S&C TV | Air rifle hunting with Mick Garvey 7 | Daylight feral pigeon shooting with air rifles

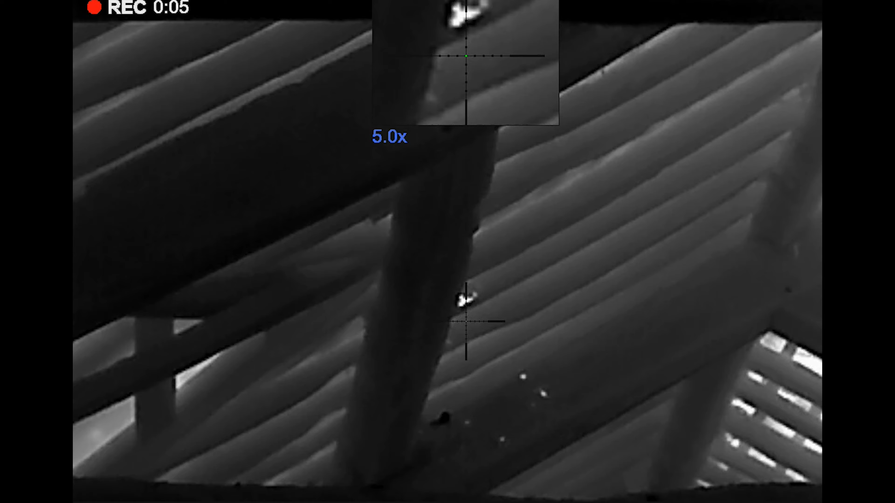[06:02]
Right, that was when I could just see the tail. It eventually moved around so I could just see its head. I just moved a little bit further down this framework.
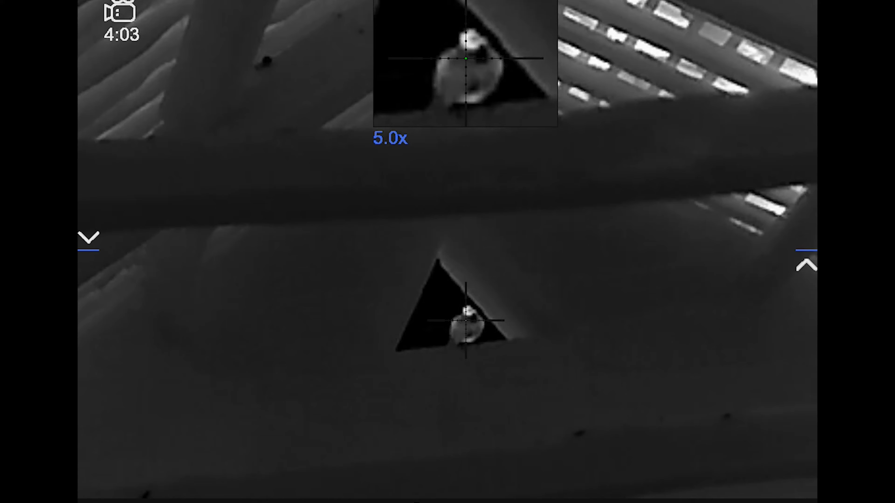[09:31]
One stayed in the triangle bobble. Took that. That's been knocked straight outside.